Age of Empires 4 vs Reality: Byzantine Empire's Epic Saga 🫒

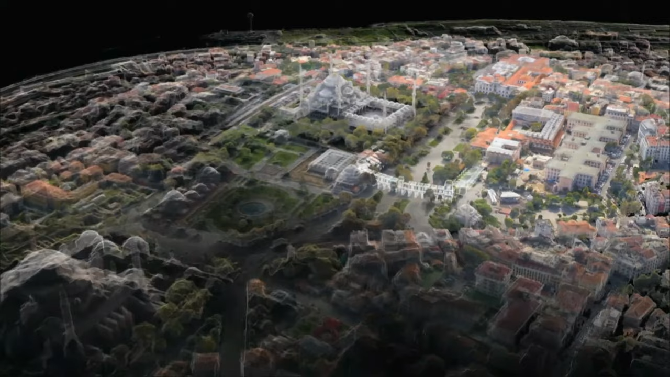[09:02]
The tracks have been paved, however, they can still be found around 2 meters below the surface.
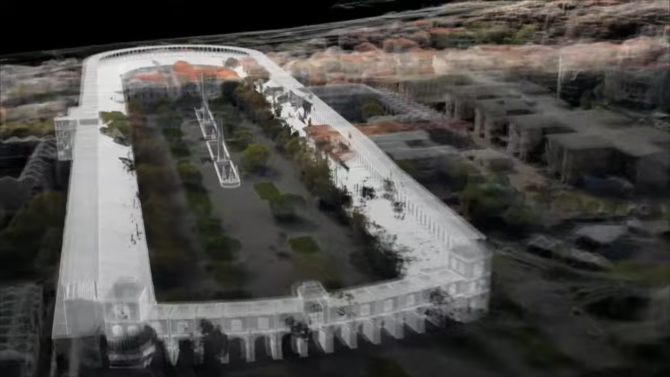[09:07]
The Hippodrome is commonly associated with the city's days of glory,
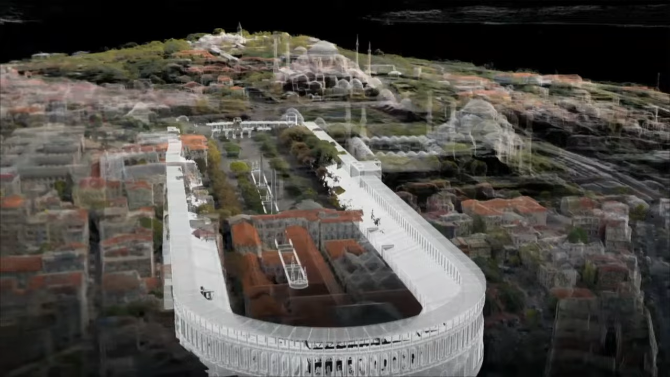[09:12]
but it actually was built by Emperor Septimus Severus around 203 current era,
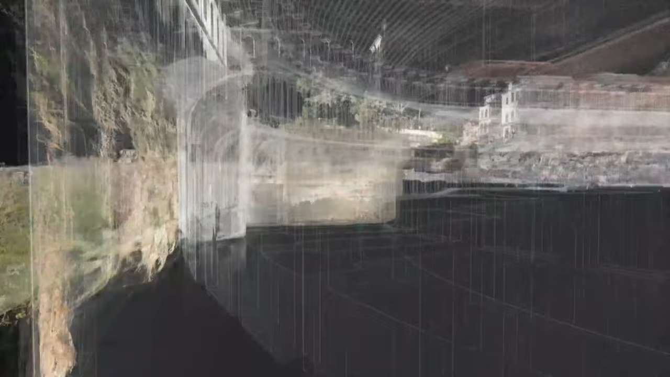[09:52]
but most of the Hippodrome's remains still lie beneath this park, undiscovered, un-investigated, and not taken care of.